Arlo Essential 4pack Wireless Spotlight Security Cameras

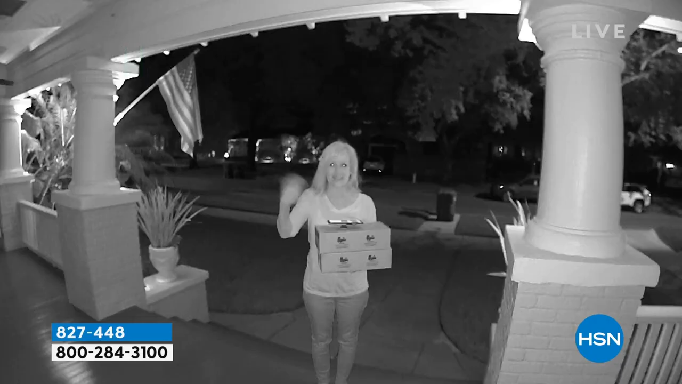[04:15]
So I think we're going to, okay, right here. This is traditional night vision, right? That's the black and white.
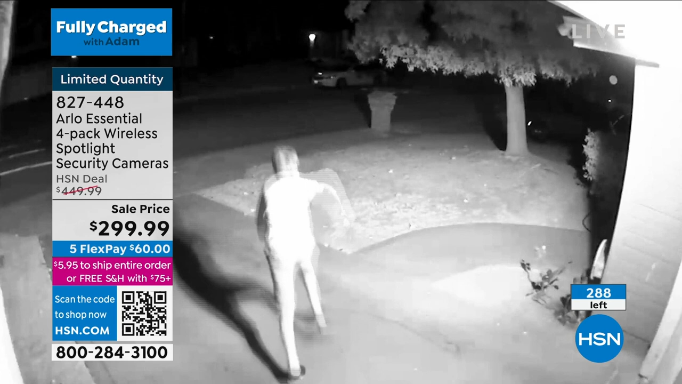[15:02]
Now, what you're seeing is the original, the black and white, the original night vision in black and white, people stealing.
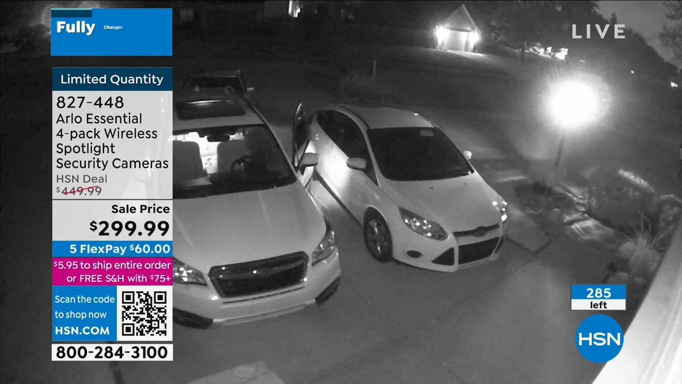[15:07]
Right there is color night vision.
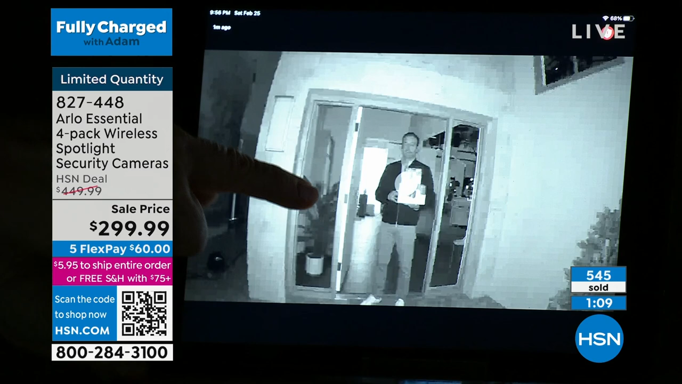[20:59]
This is the original night vision. This is what all security cameras have. Now with Arlo, hold on here and hold on just one second. Oh, hold on. Don't panic.